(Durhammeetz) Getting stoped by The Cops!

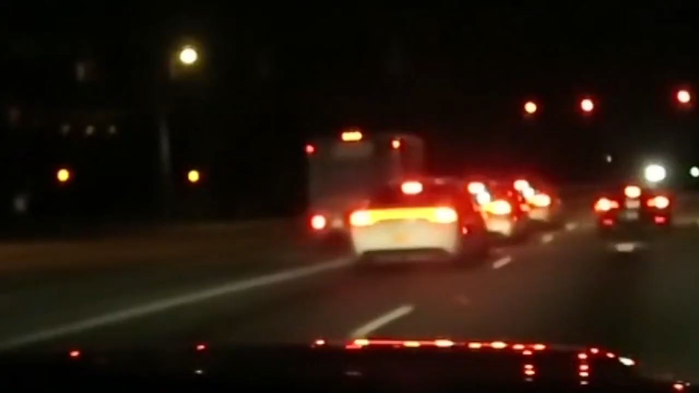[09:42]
and what we can see is there's one, there's two, and there's three cops, and Durham County too. Yeah, and we're guessing they're going to the Durham meets as well.